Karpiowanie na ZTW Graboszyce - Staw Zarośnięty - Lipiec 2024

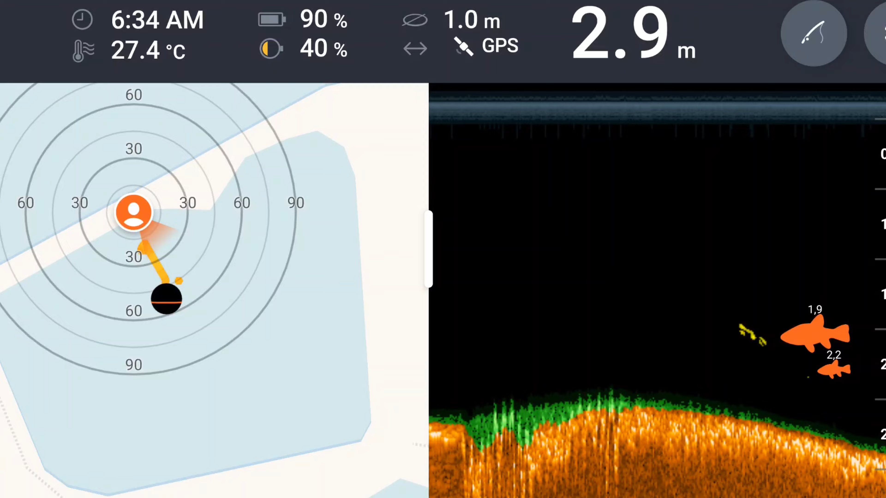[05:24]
On screen: depth 2.9 m, water 27.4°C
Natomiast temperatura wody według Deepera 27,5 stopnia, także bardzo ciepło, bardzo ciepło. Dzisiaj też można zaobserwować, że karpie chodzą powierzchnią.